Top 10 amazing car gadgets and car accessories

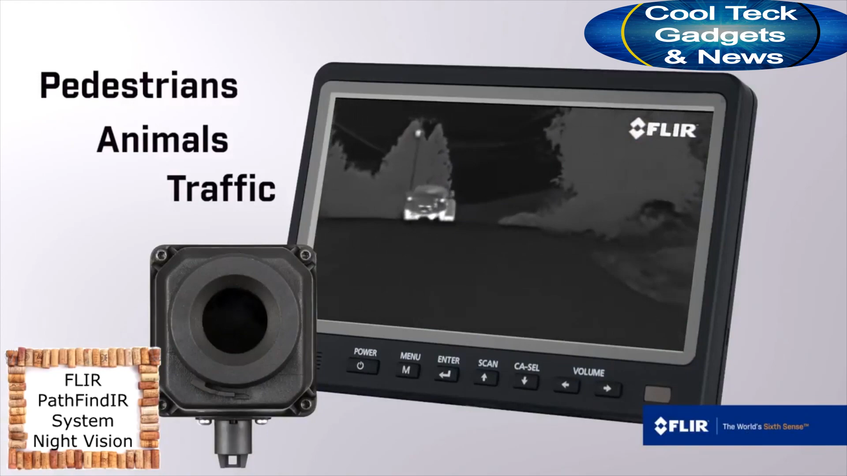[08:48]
Thermal imaging detects heat instead of visible light.
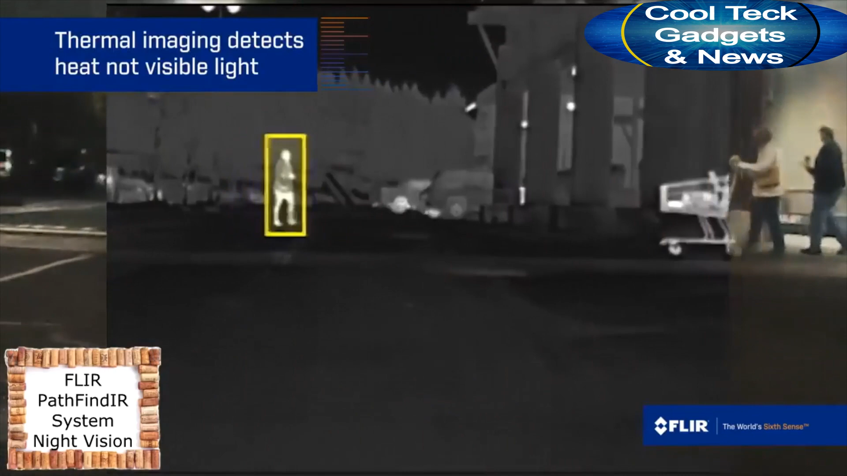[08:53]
Warm objects appear white against cool backgrounds.
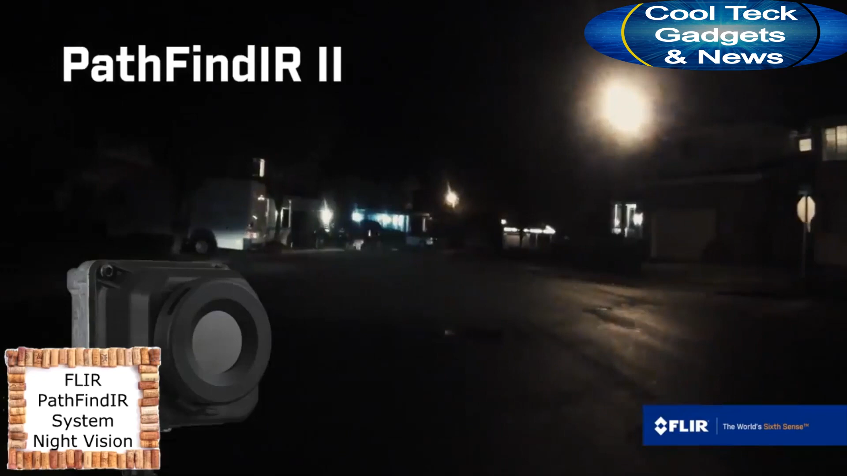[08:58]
And now, Pathfinder 2 is the first night vision system equipped with pedestrian and animal detection.
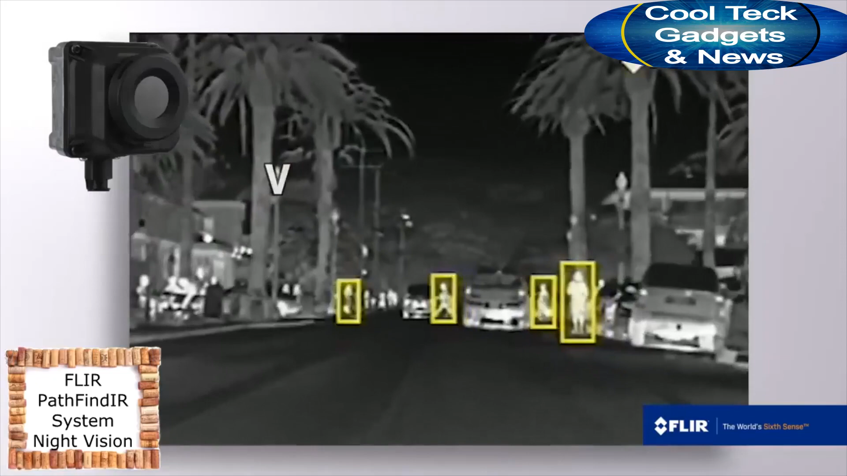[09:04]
Using state-of-the-art video analytics, Pathfinder 2 tracks the movement of people and animals, making them easier to see out of the corner of your eye.
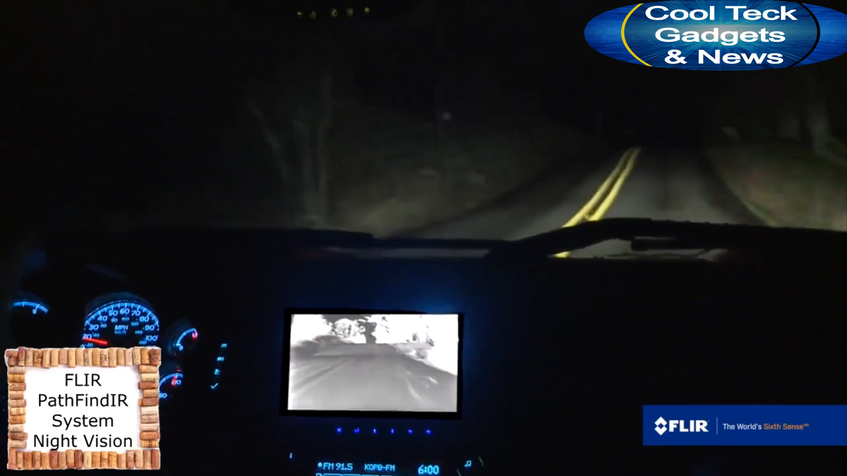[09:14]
Pathfinder 2 extends your view well beyond your headlights and on either side of the road.
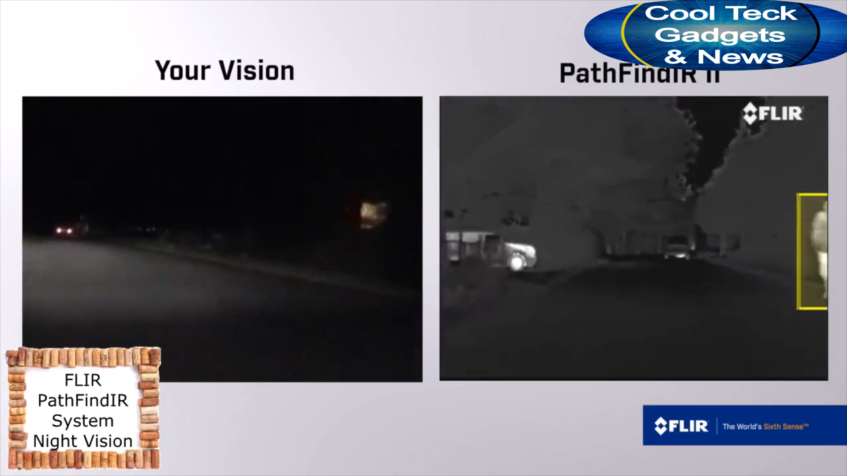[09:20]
Pathfinder 2 is unaffected by the glare of oncoming headlights, which can improve visibility and reduce eye strain.
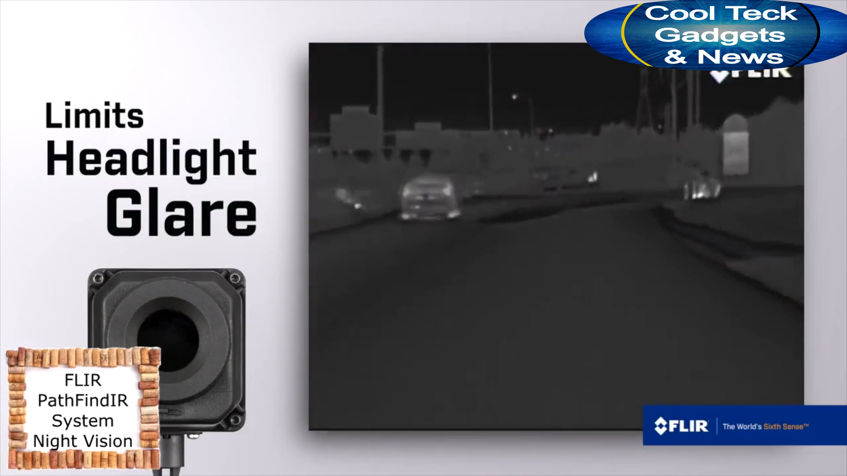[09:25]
Like other dashboard instruments, the Pathfinder 2 will quickly become a trusted checkpoint as you drive.